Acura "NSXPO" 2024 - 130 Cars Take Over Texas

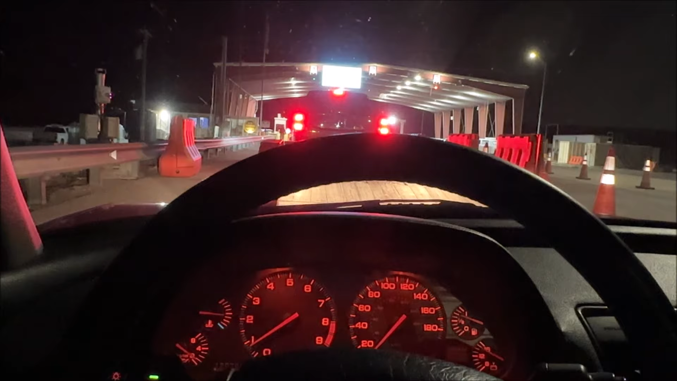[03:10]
You know you're driving close to the border when you see that come through on your automated self-service. And then just a little bit further down the road, there is this checkpoint here. It's an Immigration Border Patrol thing. It says, have immigration documents ready. They do this as an order of business for interstates that run close to the border here. And I just got complimented by Border Patrol on the car.